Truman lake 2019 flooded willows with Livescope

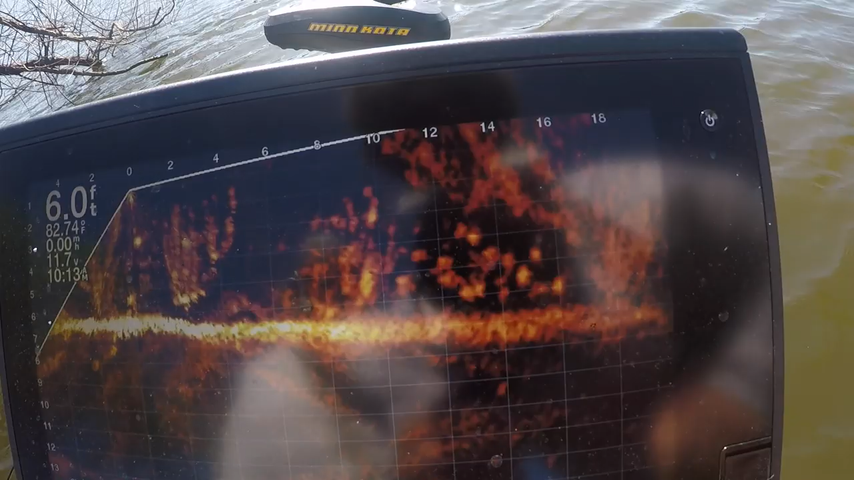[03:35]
On screen: depth 6.0 ft, water 82.74°F
Those are smaller ones. We already picked the big ones out.